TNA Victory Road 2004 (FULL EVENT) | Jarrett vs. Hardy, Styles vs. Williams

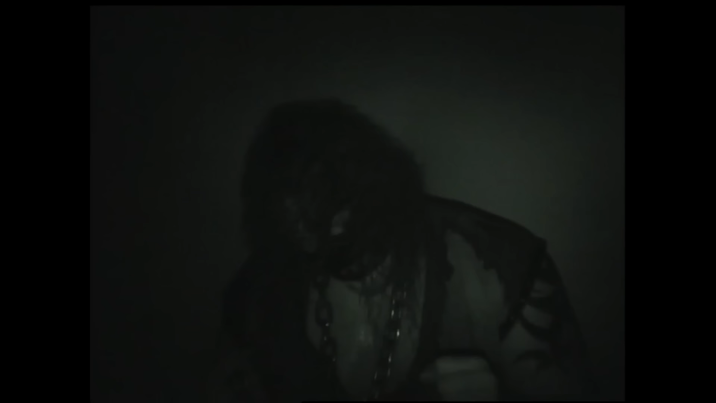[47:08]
There you see our night vision camera that takes you inside the lockdown area where the Monster Abyss, just like his opponents Raven and Monty Brown, they've been without food, they've been without water for 24 hours.